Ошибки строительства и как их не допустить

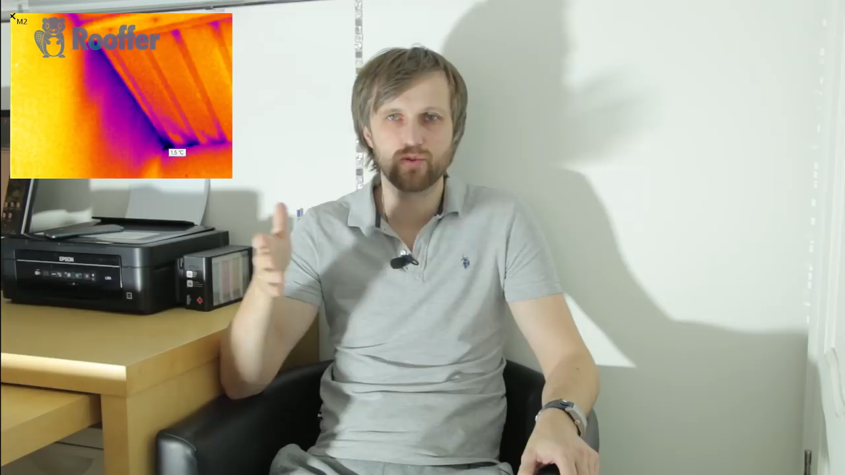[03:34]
И там я уже увидел, что в карнизах, фронтонах, в коньке, в яндове идут большие теплопотери. Что происходит?